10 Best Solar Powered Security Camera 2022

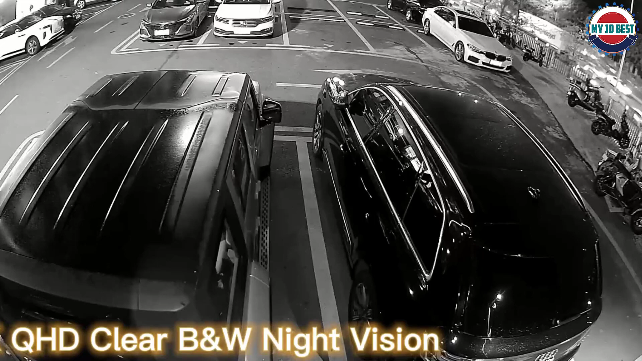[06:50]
for high quality output the sensor offers 130 degrees viewing angle with crystal clear image quality there are also ir lights that help with the night vision
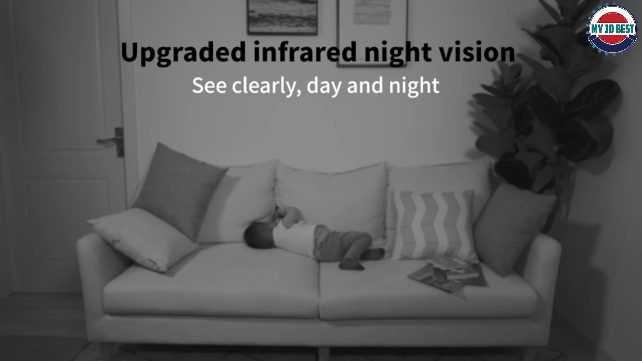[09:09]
footage from a micro sd memory